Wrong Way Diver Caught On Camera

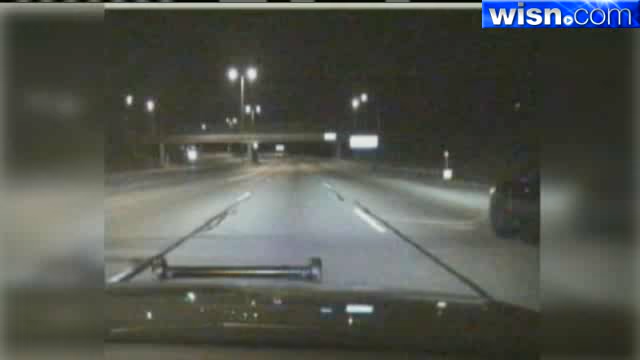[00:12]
With sirens blaring, Milwaukee County Sheriff's deputies raced Thursday night to intercept a driver going 70 miles per hour in the wrong direction. Yeah, I'm driving on 45 northbound right around Hampton